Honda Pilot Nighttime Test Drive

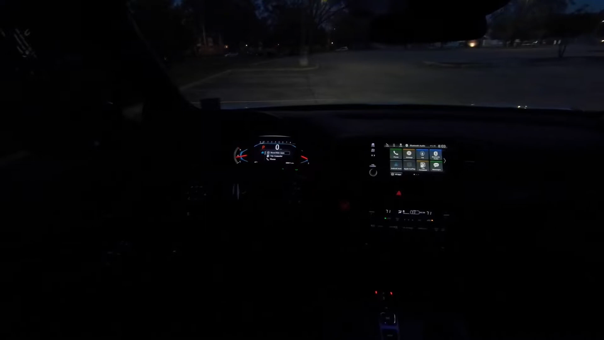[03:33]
Well, this is how well everything is illuminated from this vantage point, including down there on the center console. Again, I don't really know that this GoPro is picking that up very well.